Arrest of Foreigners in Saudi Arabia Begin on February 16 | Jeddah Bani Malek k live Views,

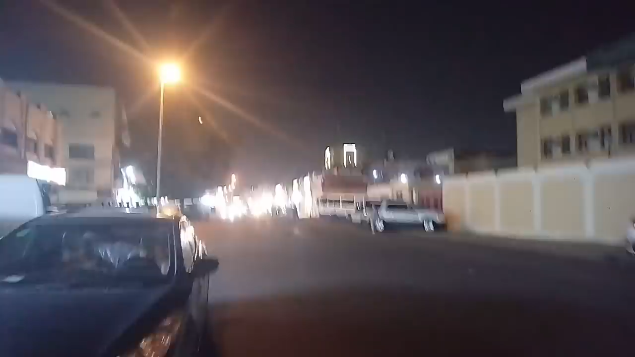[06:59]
तो यहाँ पर तो 5 गाड़ियाँ होनी चाहिए थी, अभी कोई बंदा आए उसको उठाएं उसी टाइम, या उससे पूछ गुछ करें। फर्स्ट टाइम बर्रा में आदमी नहीं थे, लेकिन वहाँ पर भी गाड़ियाँ वगैरह नहीं थी। तो भाई अपने काम को मत छोड़ें, अपने काम पर जाएं, दिहाड़ी मत तोड़ें।